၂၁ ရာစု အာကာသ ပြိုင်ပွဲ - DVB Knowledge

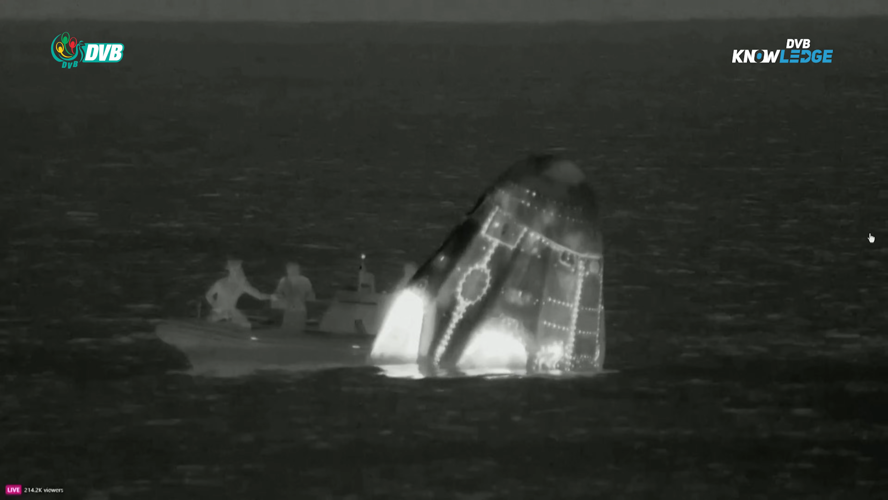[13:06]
But yeah, that lower larger basin is where the main parachutes were located.